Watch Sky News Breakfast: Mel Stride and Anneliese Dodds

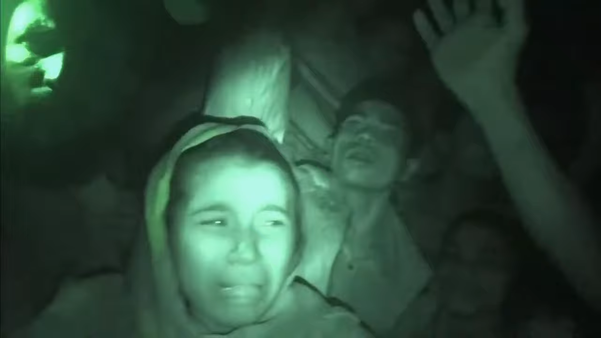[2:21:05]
Clearly not had very much to eat at all.
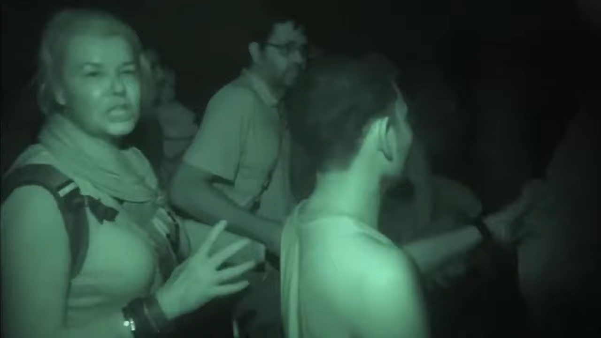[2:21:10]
A lot of them extremely thin and very frail. Look at her arms.
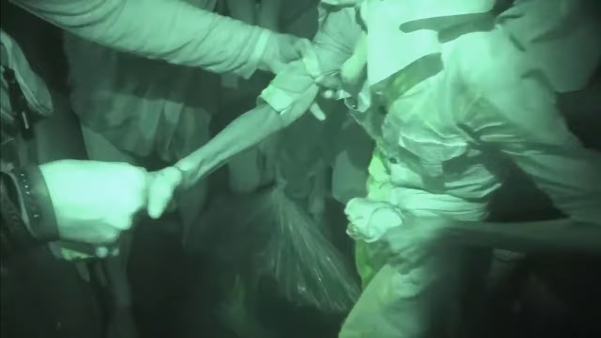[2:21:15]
I can put my entire hand round.